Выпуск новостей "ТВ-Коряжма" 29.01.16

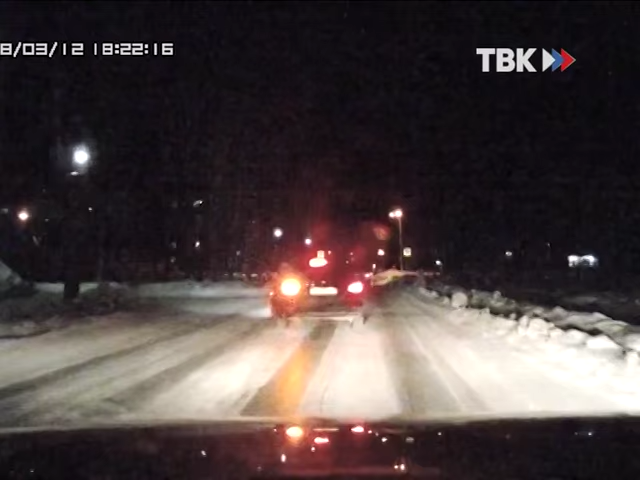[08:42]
Водитель одного из них собирается совершить маневр, выполнить поворот налево. Но ровно в это же самое время водитель машины, едущий позади, неожиданно решает выйти на обгон. В попытке избежать столкновения он совершает резкий маневр влево и врезается в снежный бруствер. Обошлось без пострадавших.